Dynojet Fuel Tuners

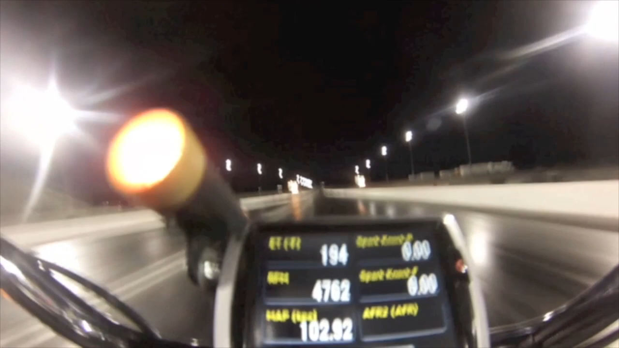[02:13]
An Autotune and Power Vision combo can give you the ability to create a custom tune while riding your vehicle on the road or on a dyno.